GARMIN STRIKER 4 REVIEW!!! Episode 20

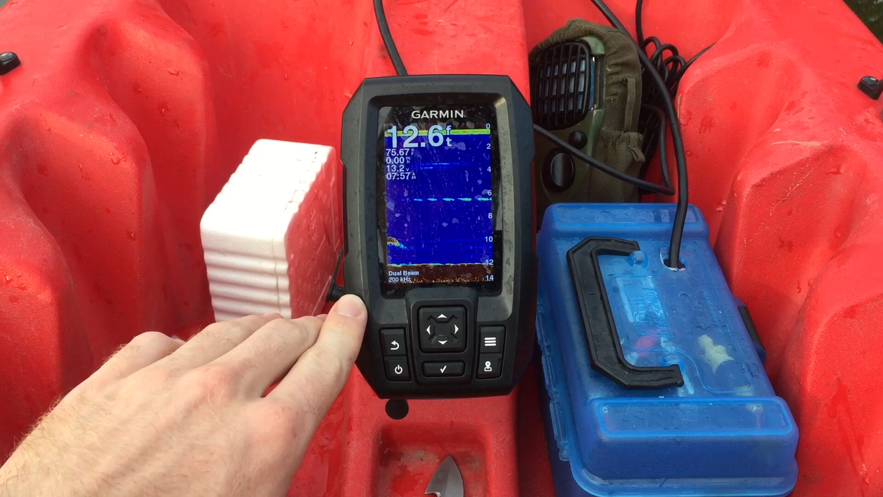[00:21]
On screen: depth 12.6 ft
All right, so this is kind of an overview of what you might be looking at. So I can see right now I'm in 12.3 feet of water. Let's move towards this tree and we can kind of see what structure looks like with this.
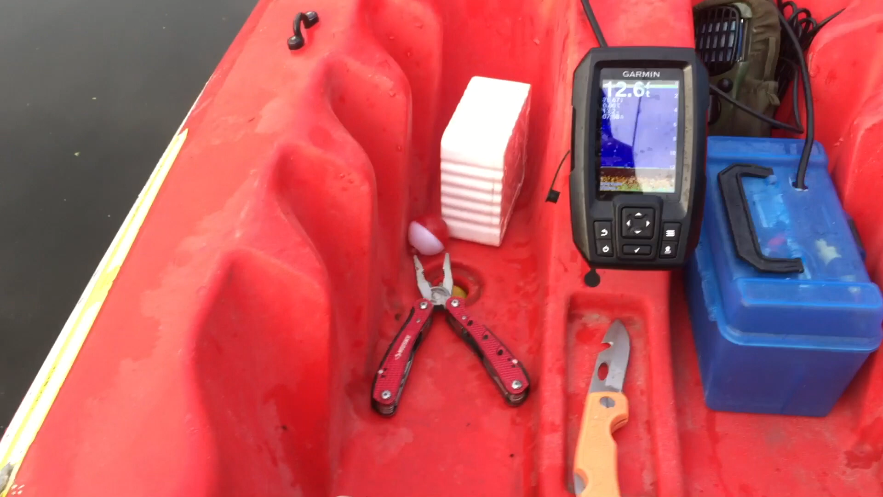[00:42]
Sorry for the horrible camera reaction. The GoPro seemed to not work this morning.
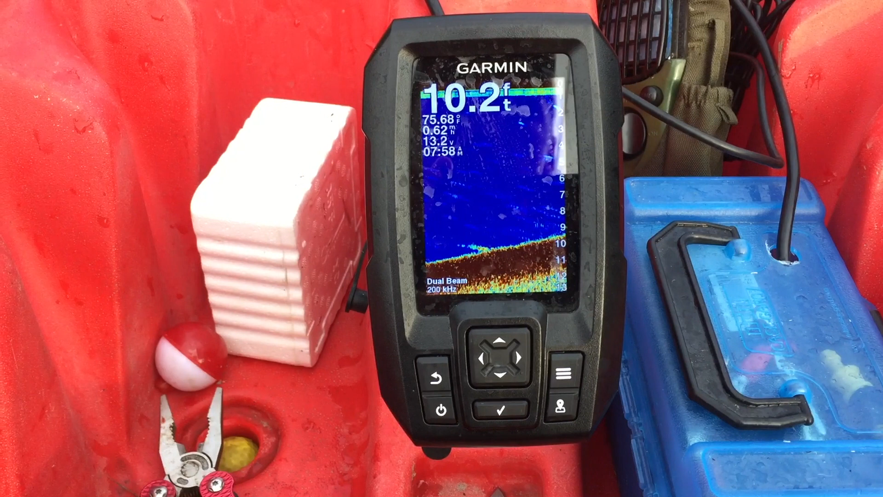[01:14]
On screen: depth 10.2 ft
All right, I'm drifting closer to a tree just so we can see exactly what structure looks like while we're using this unit. Coming up on it, coming up on it. As you can see, we're starting to see some stuff on the screen here. We're still in 8.3 feet of water. We're still in 8.3 feet of water. And I hit a tree.
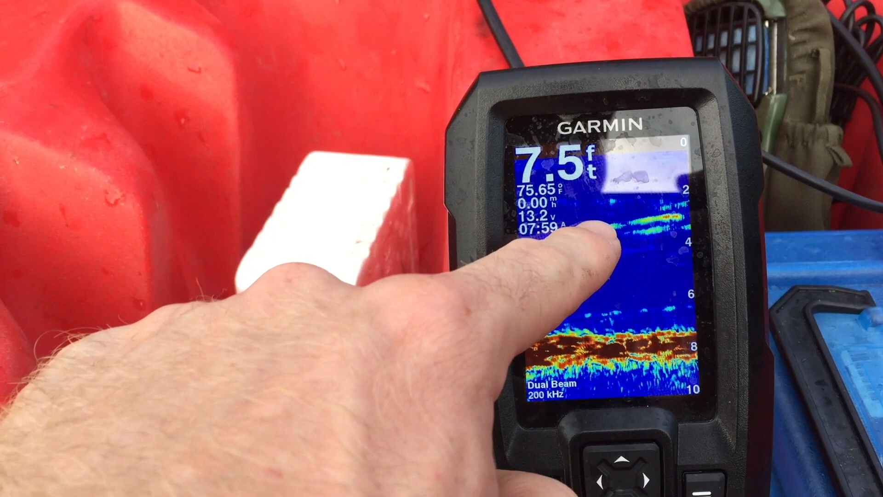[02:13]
On screen: depth 7.5 ft
We're looking at this line right here. And it's in the same spot. It's not moving. That means there's a branch.
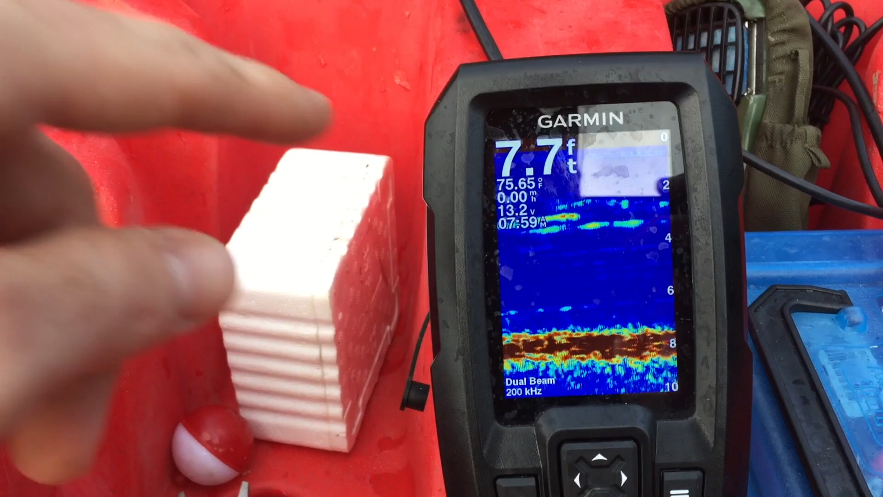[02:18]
On screen: depth 7.7 ft
And if you look 2, 4, 6, 8, there's a branch 3 to 4 feet underneath me sticking straight up. That's why it's on my screen this whole time. A lot of guys will think, oh my gosh, there's a lot of fish on the screen. No, there's not. And it's easy to think that there might be.
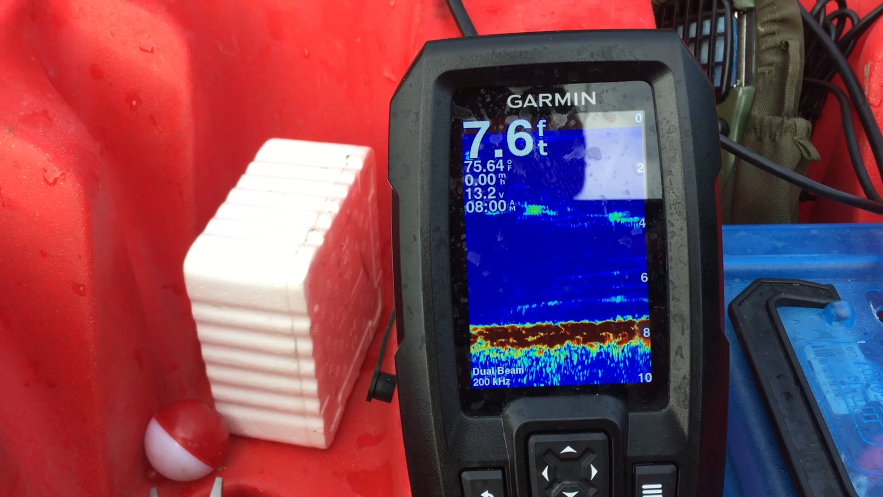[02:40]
On screen: depth 7.6 ft
But I know for sure there's not because I know I can see the stick that's 3 feet under me. So that's just kind of an overview of what you might be seeing. And what a lot of guys think might be fish when it's not actually a fish.
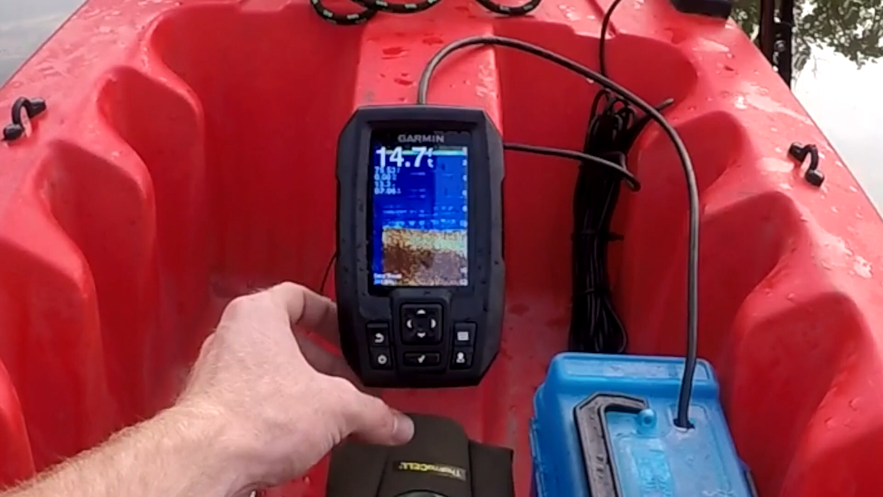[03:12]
We have our traditional screen. It tells you your feet, your temperature, miles per hour, how much volt you have left on your battery, and then you've got your time.
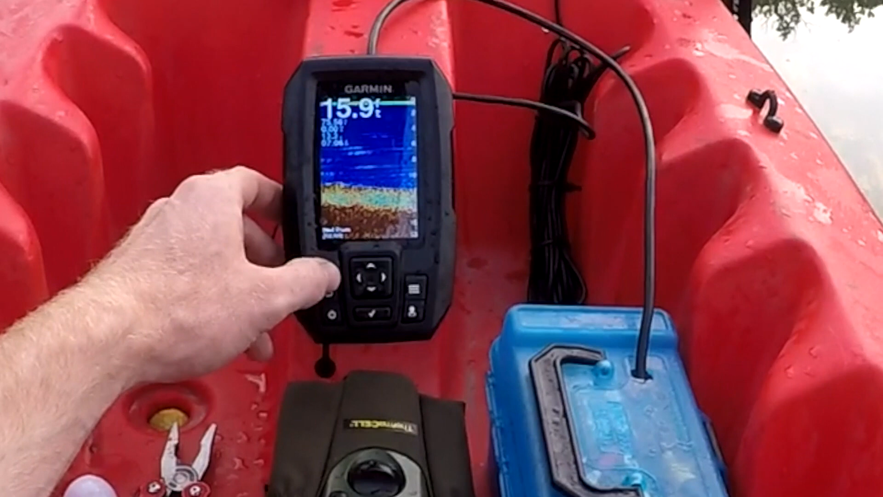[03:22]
This is the easiest one to have it on. You can drop it down to split frequency. You can run 77 kilohertz or 200 kilohertz.
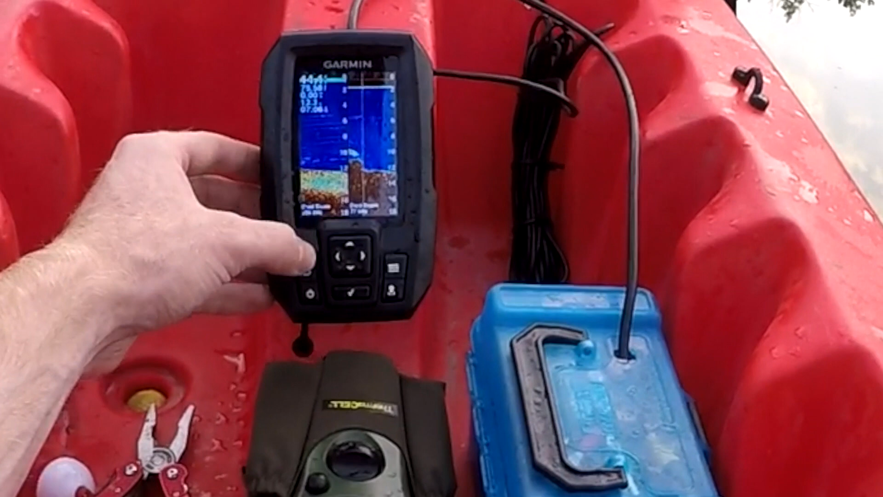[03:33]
You can see they're reading a little bit different depending on the bottom and what you're reading. You have your GPS right here.
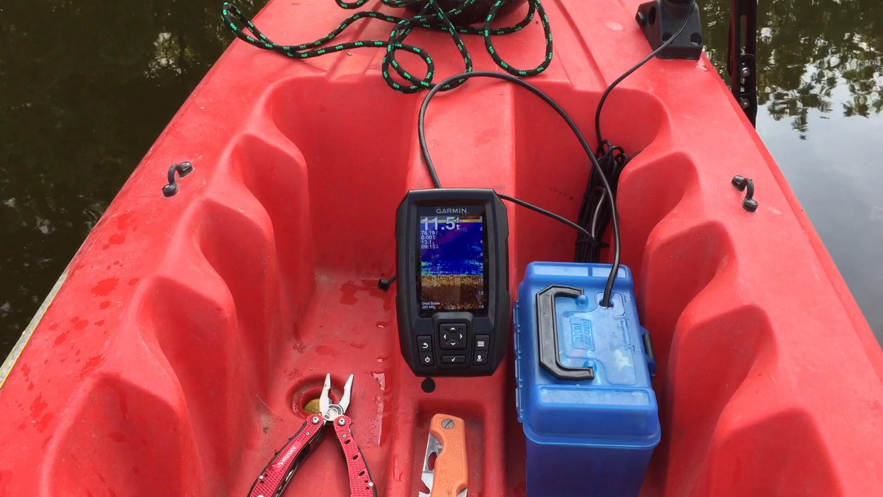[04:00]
So what you can see here, I have the unit, I have the battery box here, and then a transducer up here. And I strategically placed all three of these items.
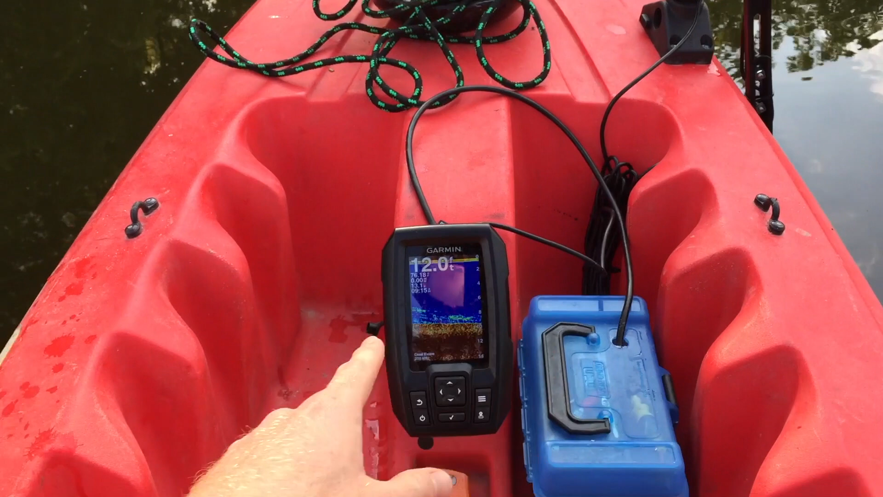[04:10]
First off, I wanted this up and out of the way. Out of the back, you're running two cords. Your power cord, which is on the left side of the unit when you're looking at it from the back.